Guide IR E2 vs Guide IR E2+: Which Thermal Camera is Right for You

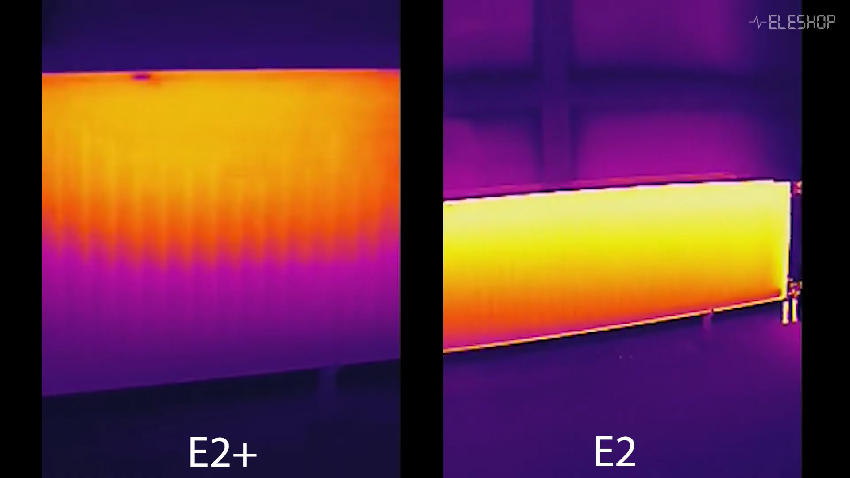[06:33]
as this application is broad and doesn't require extreme precision.
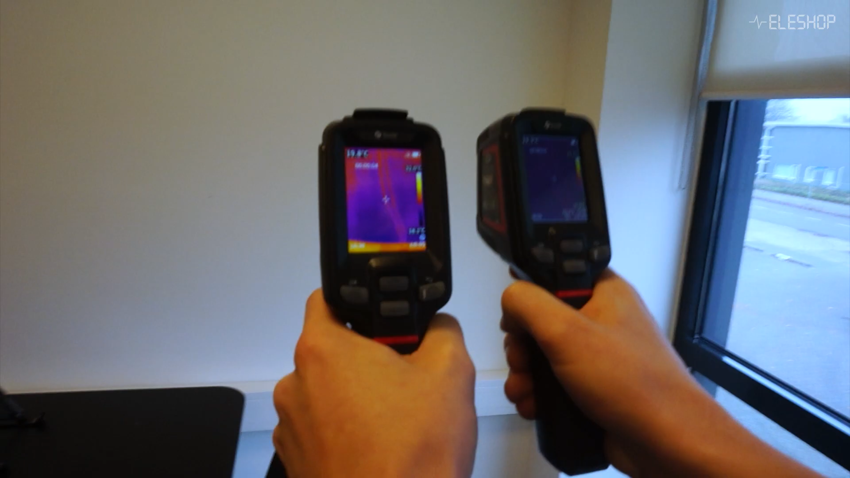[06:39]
When it comes to locating pipes, both cameras perform equally well.
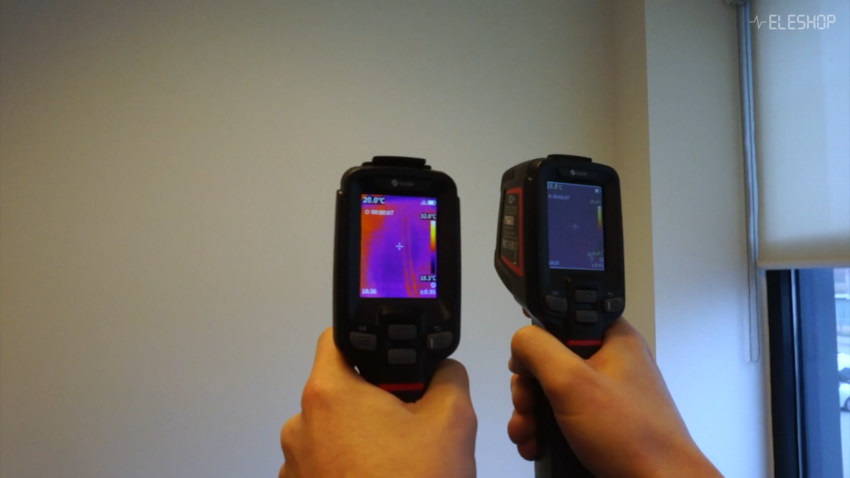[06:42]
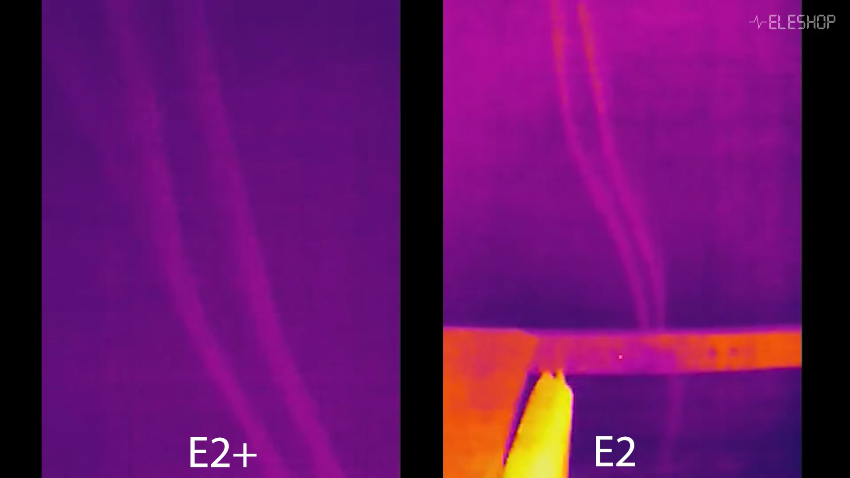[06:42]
However, I found the E2 slightly more convenient for this task.
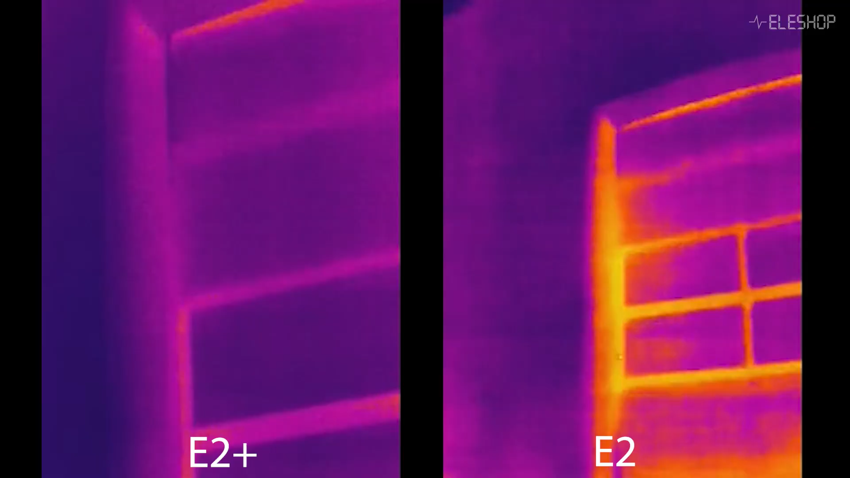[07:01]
Both models deliver reliable results in these scenarios.
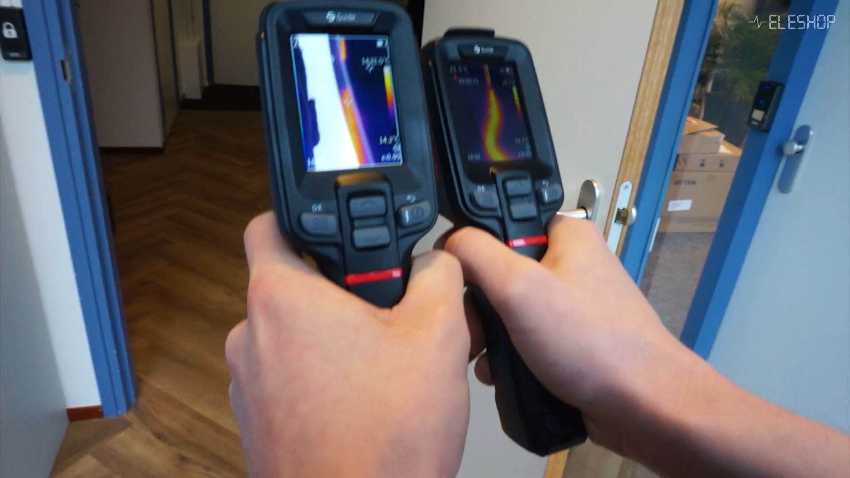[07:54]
The 11-hour battery life allows you to perform a lot of inspections without needing to charge it in between.
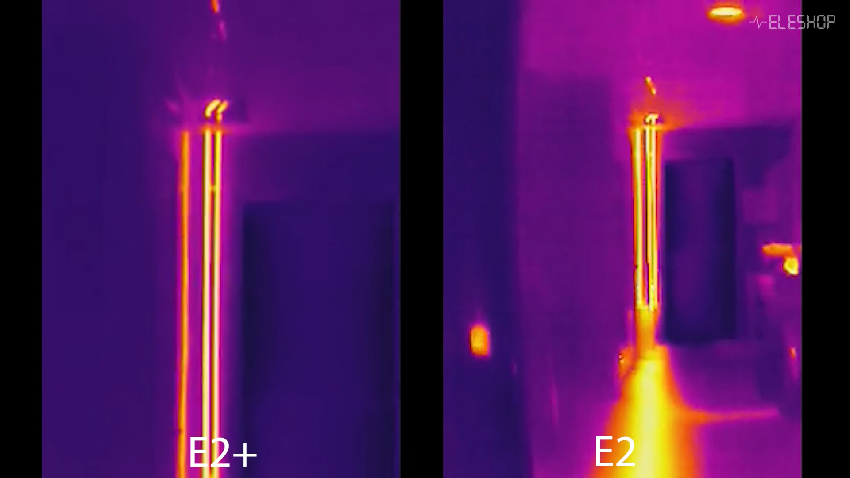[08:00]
Let's recap. Both the E2 and E2 Plus come with some impressive shared features.
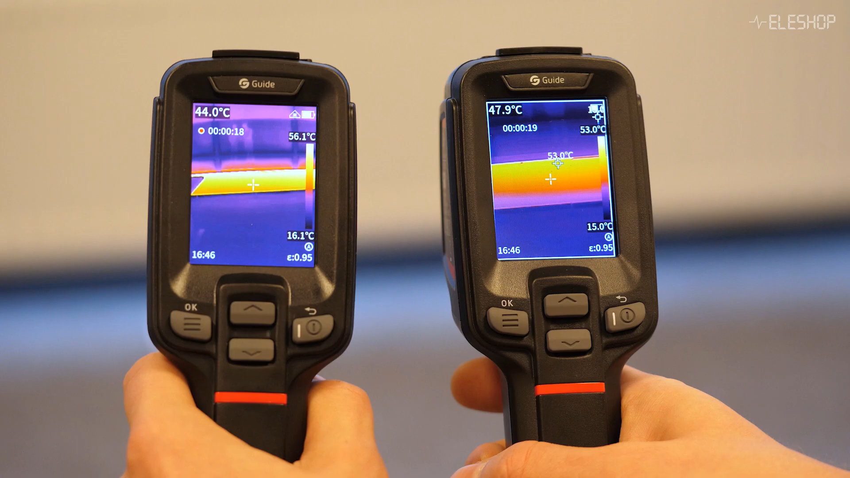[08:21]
An 11-hour battery life keeping you powered through long inspection sessions.